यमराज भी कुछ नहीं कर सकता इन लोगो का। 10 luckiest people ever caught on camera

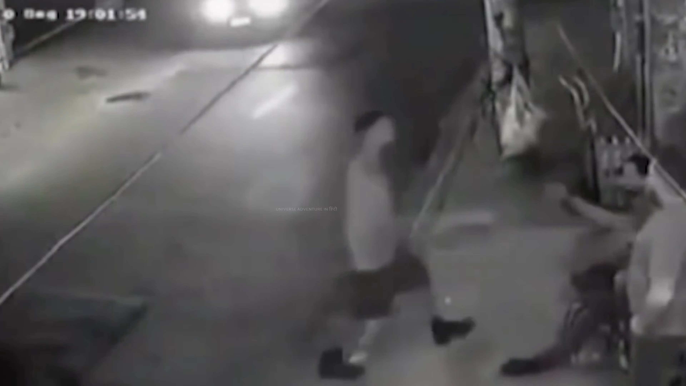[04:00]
आ रहा है गाड़ियां इसके आसपास से गुजरती हुई जारी हैं पर इसे तो मानो कोई फर्क नहीं पड़ता